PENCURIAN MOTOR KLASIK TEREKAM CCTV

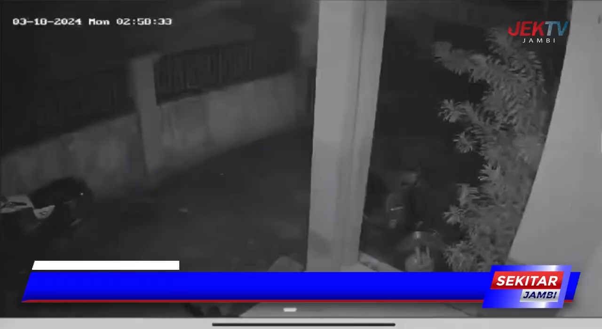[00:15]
Sebuah rekaman CCTV memperlihatkan aksi seorang pencuri saat beraksi mencuri sebuah motor klasik keluaran tahun 70-an.
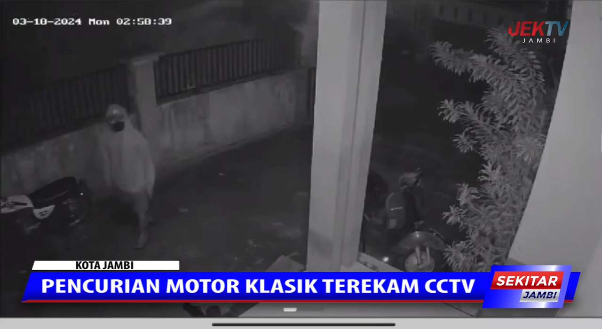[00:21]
Pencurian ini terjadi di kawasan Jalan Sari Bakti, RT10, Kelurahan Bagan Petek, Kecamatan Alamparajo, Kota Jambi.